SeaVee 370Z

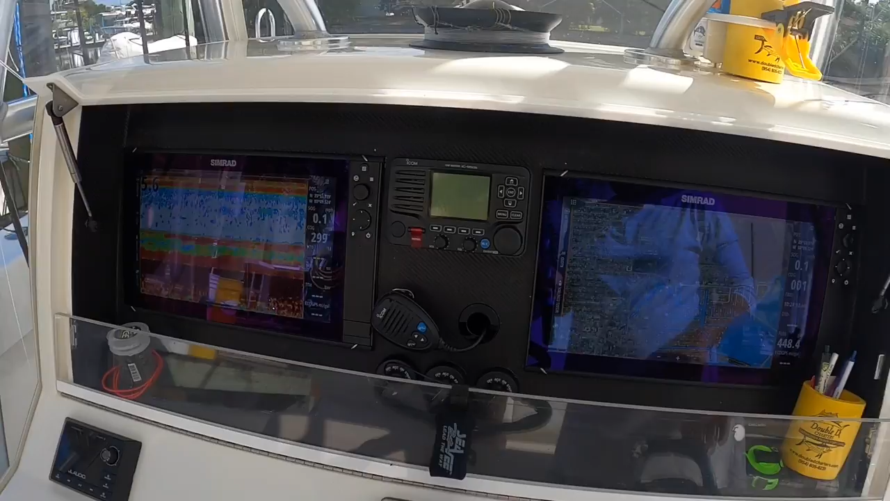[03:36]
Upstairs, we have a 12-inch NSS EVO3.
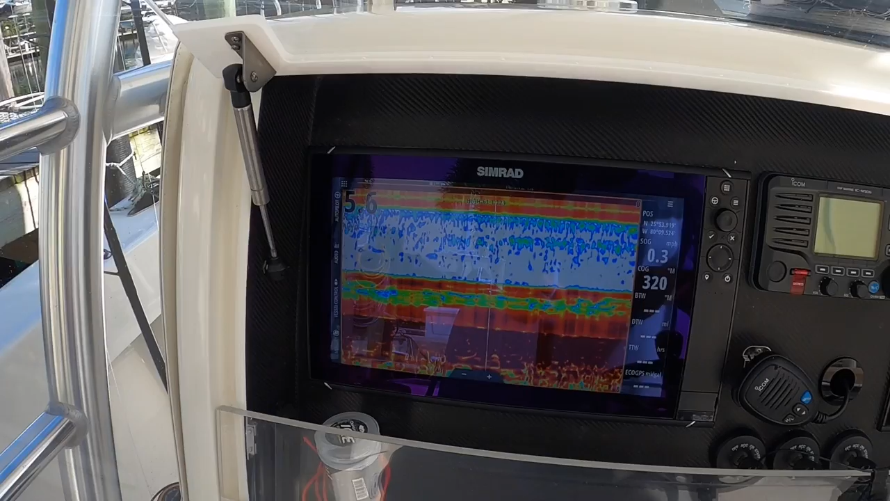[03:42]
This one has the S5100 depth module. And also an Airmar CM599 LH-wide transducer.
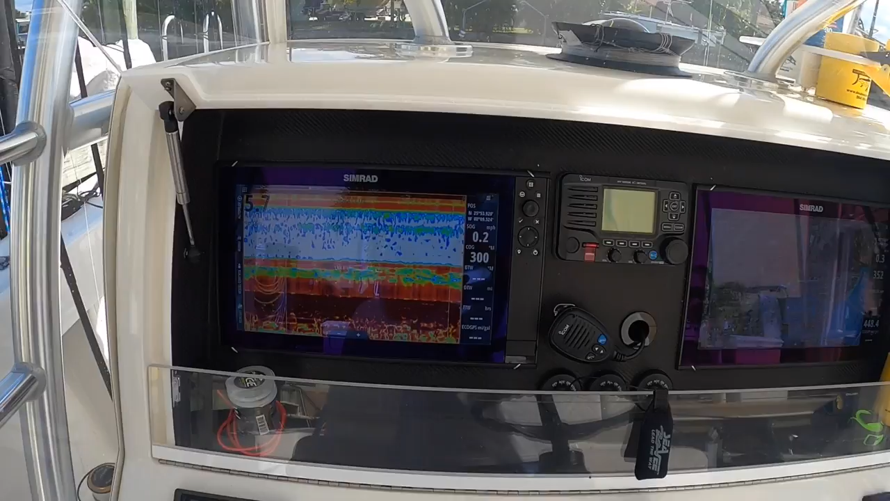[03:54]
So we can read three, four, five thousand feet no problem. On this, you'll see right now we have displaying the Navionics chip.